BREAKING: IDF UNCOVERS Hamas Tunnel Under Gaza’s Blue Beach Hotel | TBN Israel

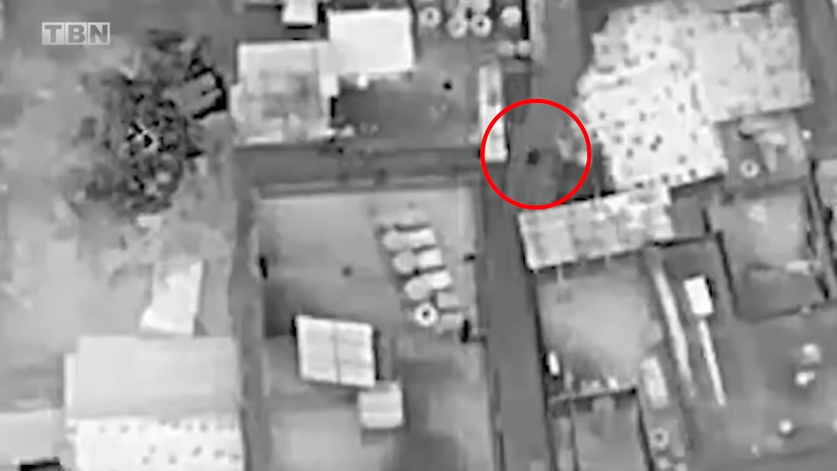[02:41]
A drone of the force followed the squad and after certain identification of the terrorists,